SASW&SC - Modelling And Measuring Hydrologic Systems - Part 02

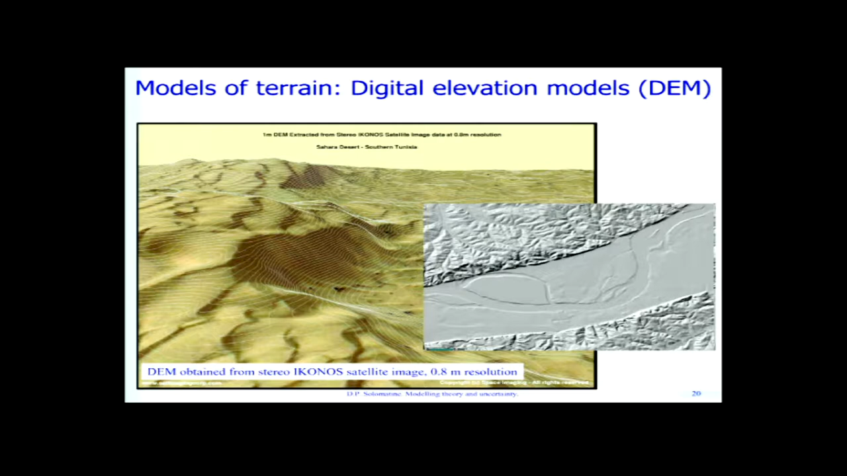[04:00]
So this shows the depth of every point in the landscape,